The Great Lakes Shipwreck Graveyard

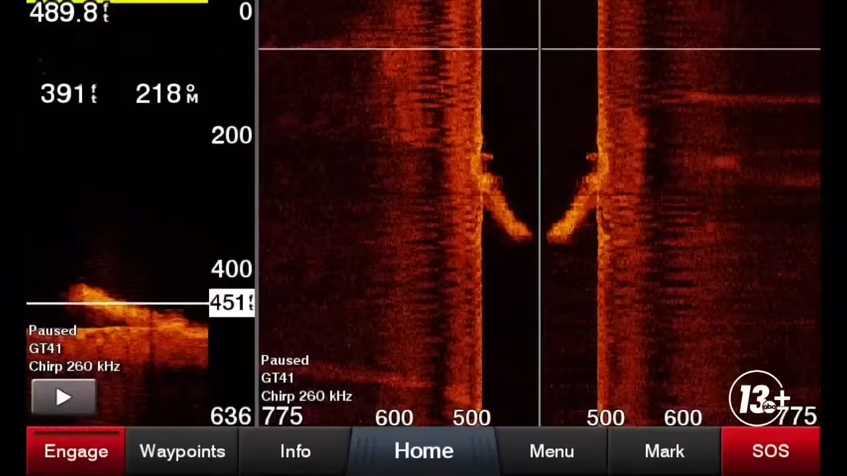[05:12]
And it showed up as just a small, bright spot. Her final resting place.
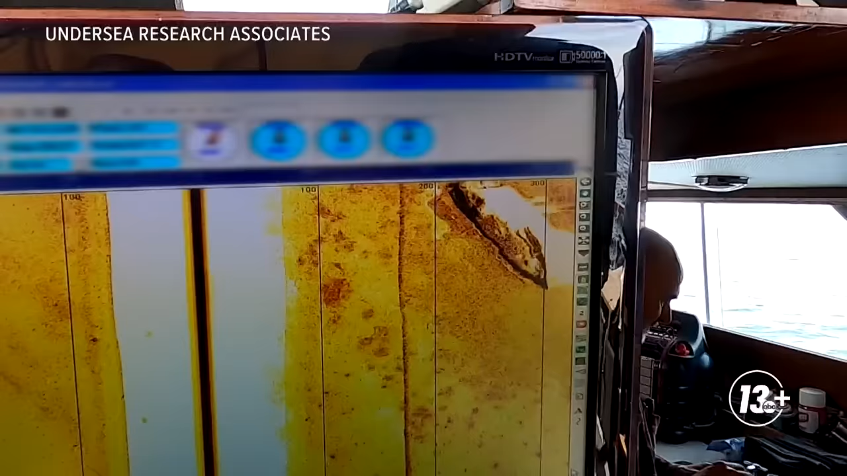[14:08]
That's a really nice look at it, isn't it?
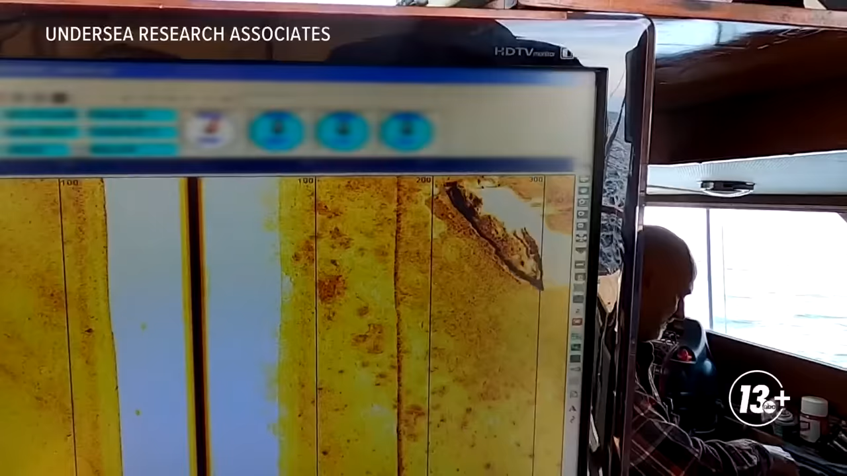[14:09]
And I can tell you right now, that's our ship. The question is, what have you found?
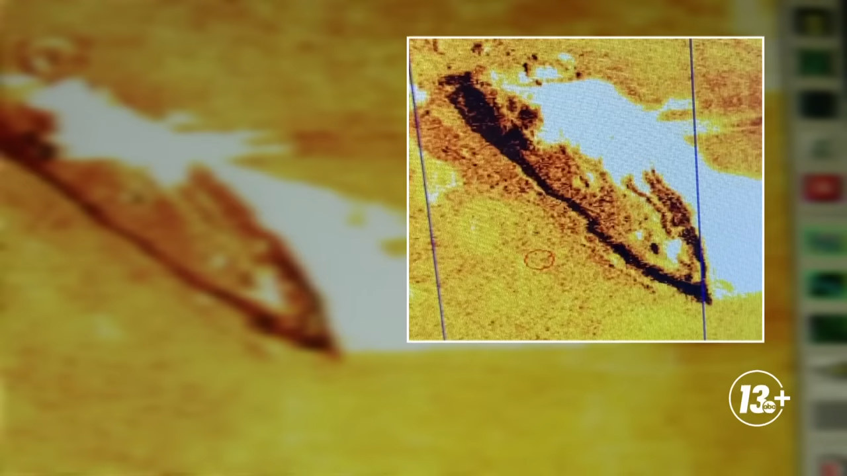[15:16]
We could finally conclude that we had found the water witch. It may be the fourth quarter for Great Lakes shipwreck discoveries. It was on the top of my list.
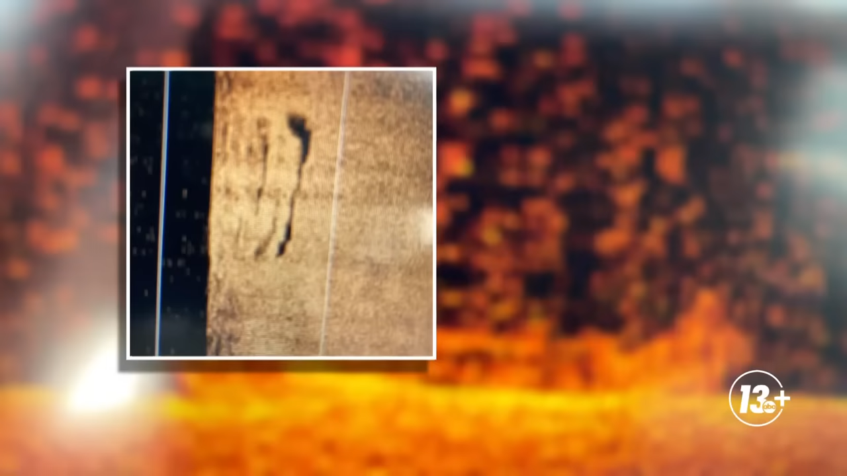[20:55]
His side-scan sonar captured this image. I thought, okay, this could be that vessel.
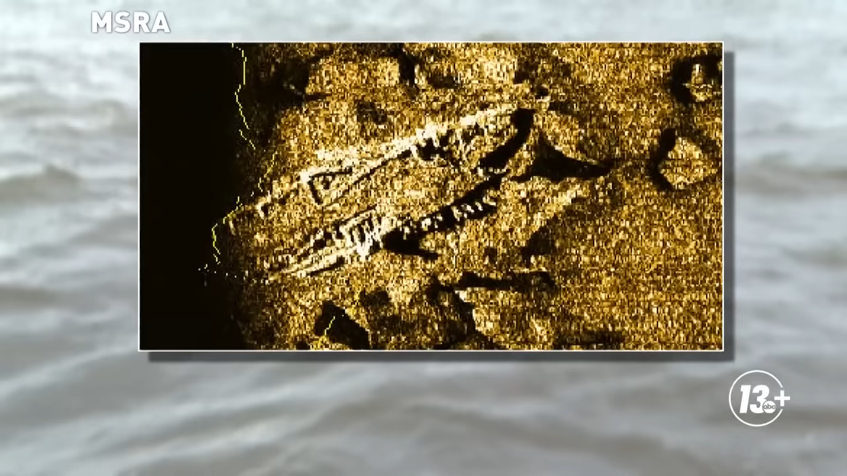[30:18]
When this image appeared on sonar... Here's the evidence on the bottom all these years later.